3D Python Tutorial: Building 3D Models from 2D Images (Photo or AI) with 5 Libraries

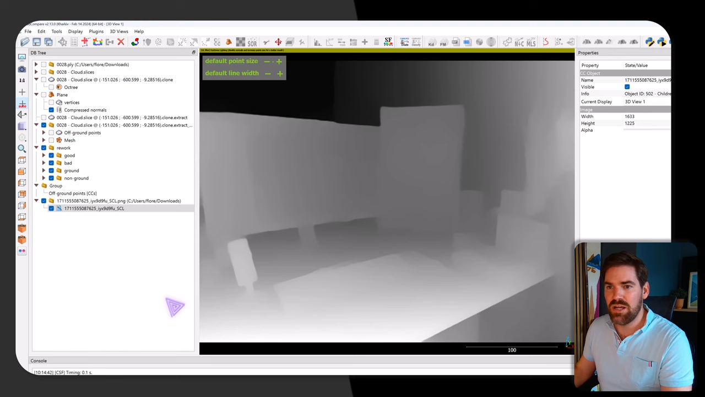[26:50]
so let me delete this previous project on cloud compare and
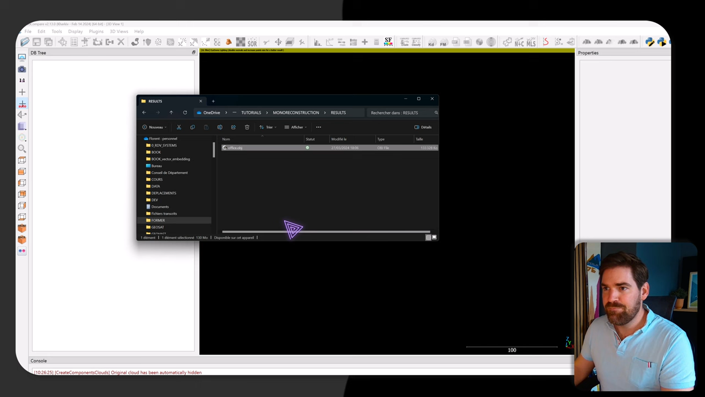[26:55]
just drag and drop my mesh it's a heavy mesh having this
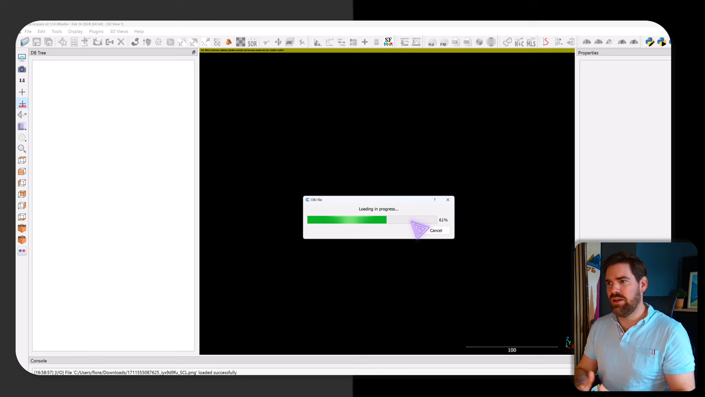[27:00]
depth aspect of thing we can cool it or we can create a bounding box to refine
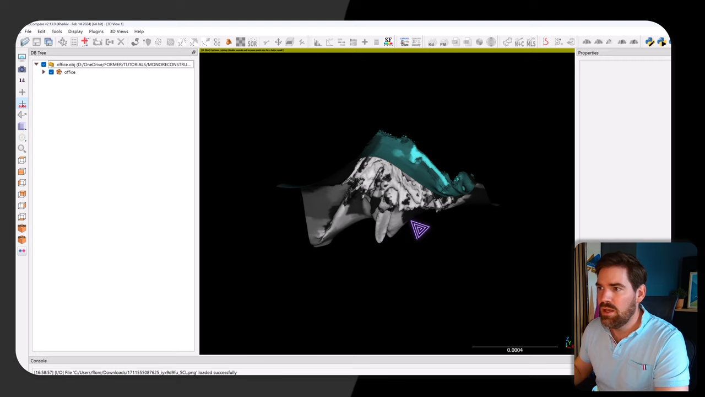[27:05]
it i did not do it for now so yeah it means that actually the colors we had was not
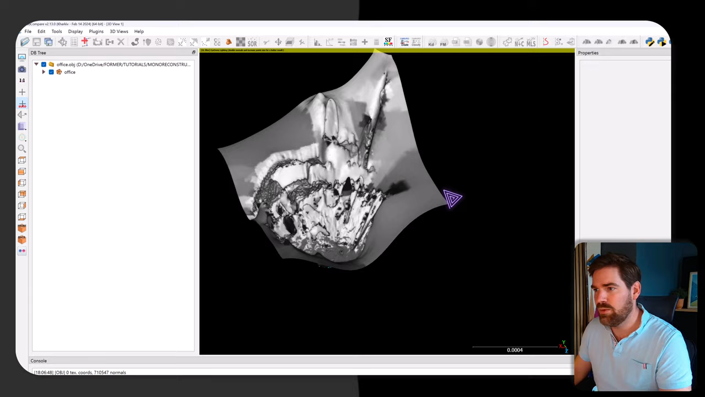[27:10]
a uv map but it was a uh yes
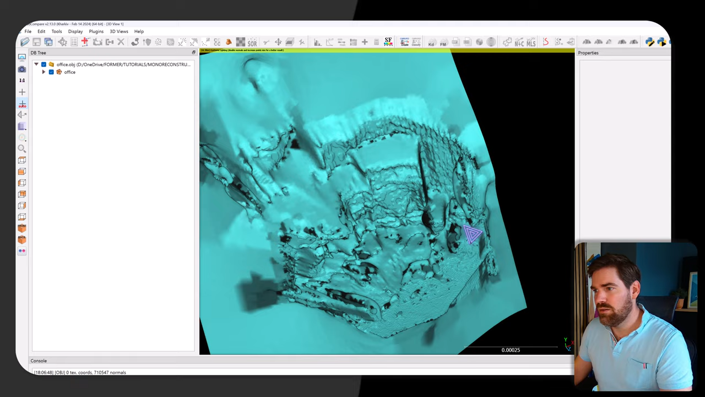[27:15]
so it's very noisy but you see the the idea how to get a mesh from a
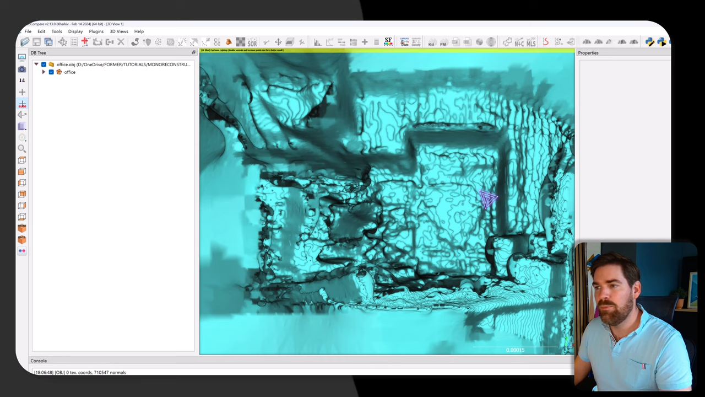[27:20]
single image so this is actually beautiful now just
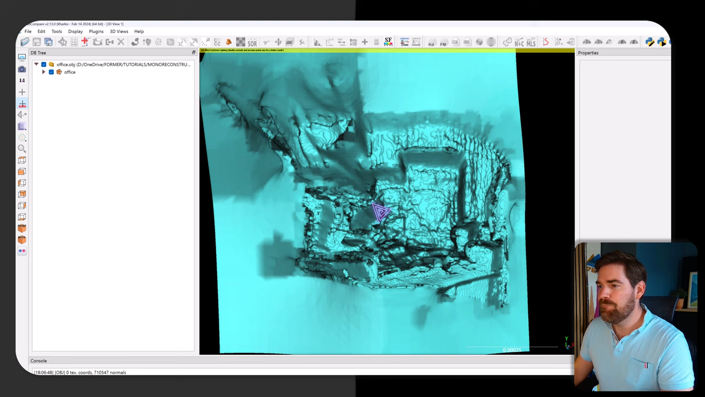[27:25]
for you to see if i where to export as a ply just changing that you understand it's much
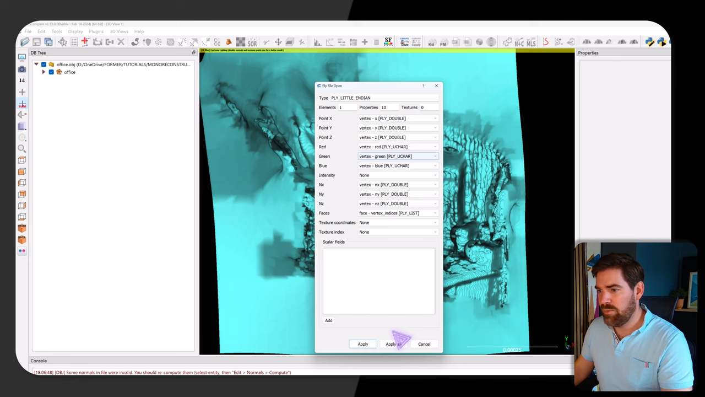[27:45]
vertexes color as well so my mesh has a color so which is a bit
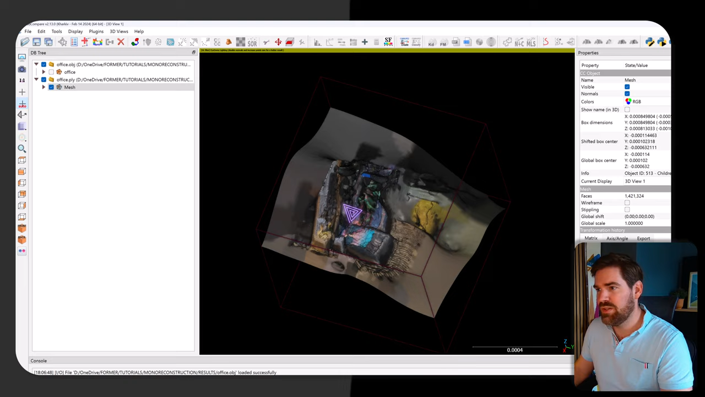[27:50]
nicer right super cool if i get back to my
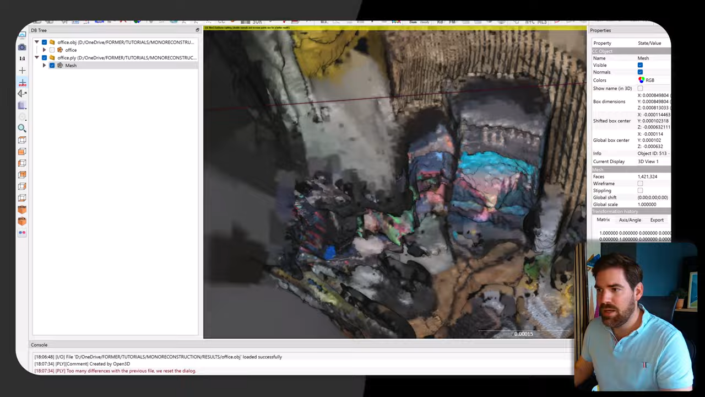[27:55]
mesh procedure the 3d mesh generation is done and as far as analytics goes you could also export the point cloud and look at the differences for example that we could do but when i look at the time of the video i think that's already
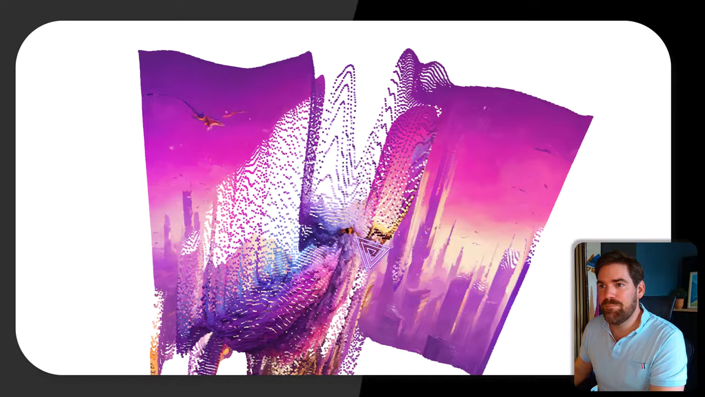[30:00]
get these kind of things so let me close that so the mesh is actually nice and you see that you have everything as it should be
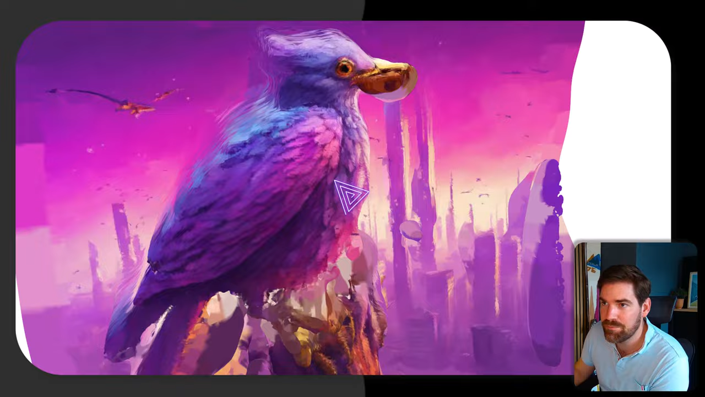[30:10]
i can close that i can keep my depth to 10 when i open that i get into results and we have our bird ai ply let me open it here apply
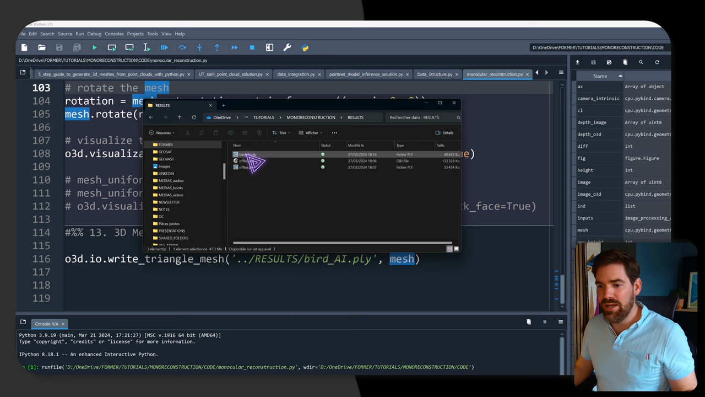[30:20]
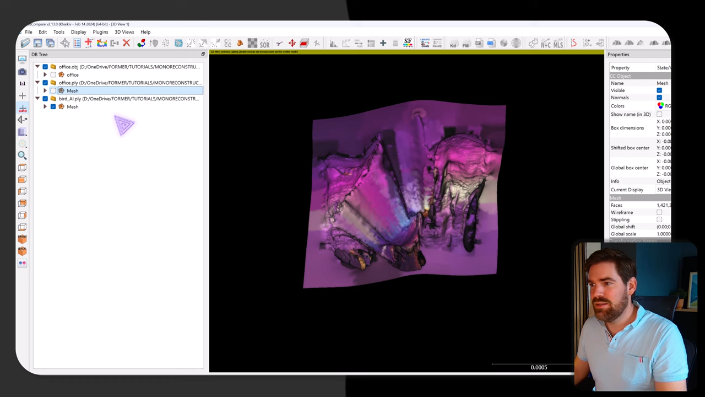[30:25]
and you can see that we have the bird pretty cooler as a
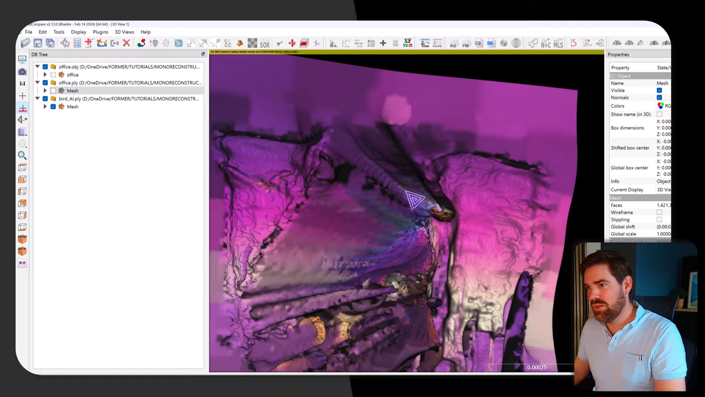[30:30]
mesh so am i the right yeah i'm on the right direction it's just a bit noisy
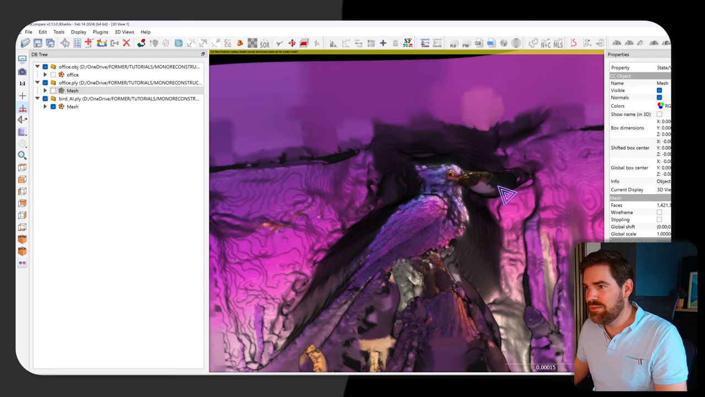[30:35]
above so we could clean that but still if you want to get onto a
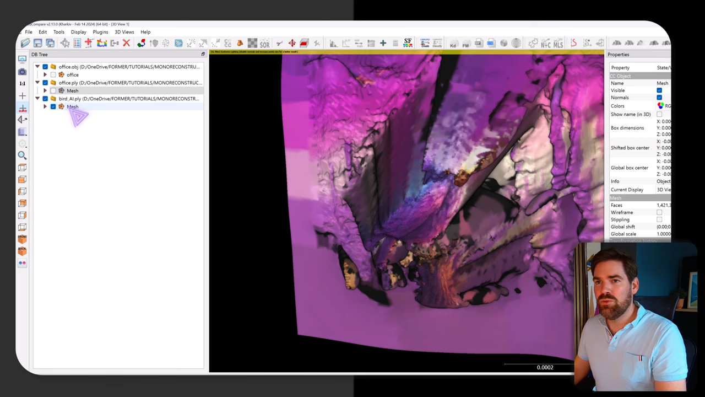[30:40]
last stage uh let's say i would go this way maybe and actually
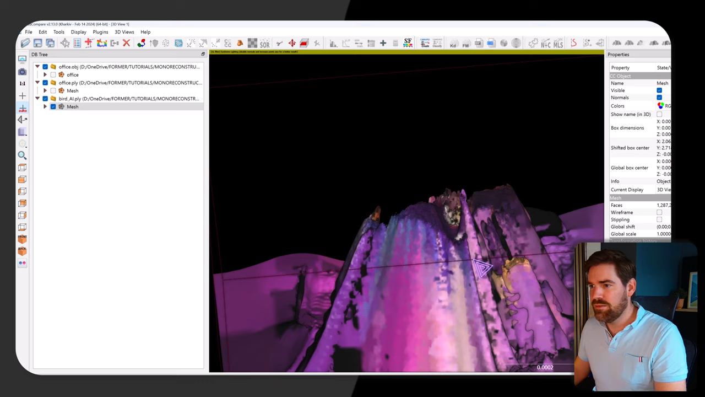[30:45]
the outlayer filter should be maybe set a bit higher um
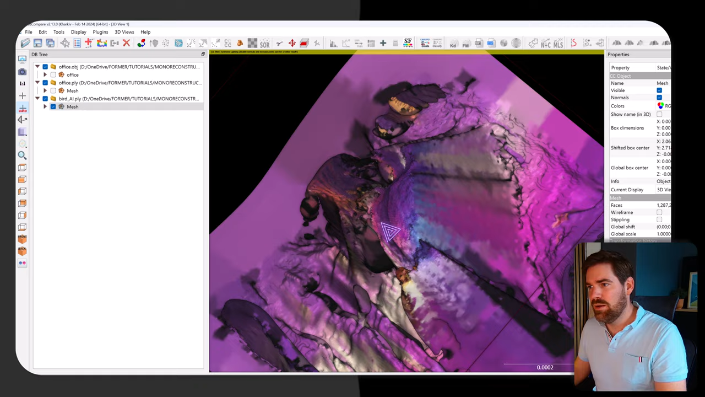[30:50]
but hey we didn't do it so just to show
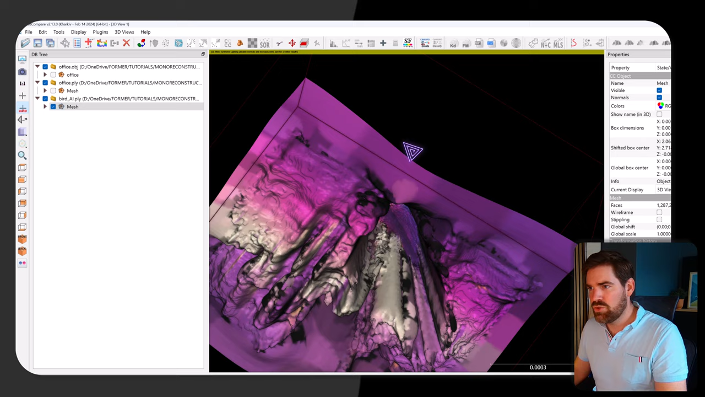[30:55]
you with cloud compare what you can do we could compute for example or fit a plane